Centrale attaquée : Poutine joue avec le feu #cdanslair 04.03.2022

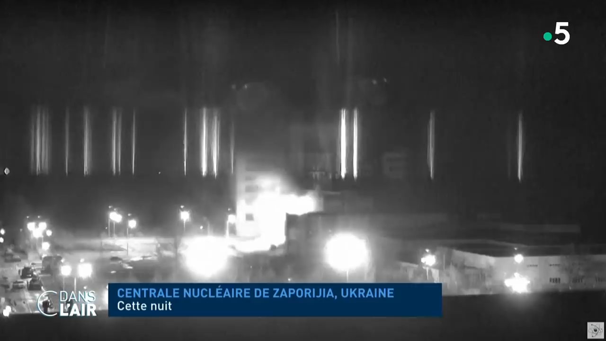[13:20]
Nuit cauchemardesque à Zaporizhia, dans le sud-est de l'Ukraine. La centrale compte six réacteurs, un bâtiment a pris feu.
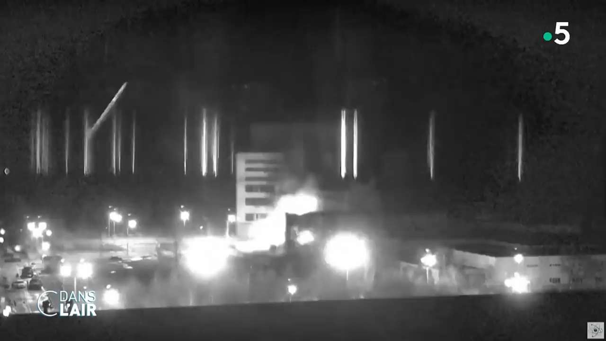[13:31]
Après des heures d'angoisse, l'incendie a pu être maîtrisé par les pompiers ukrainiens.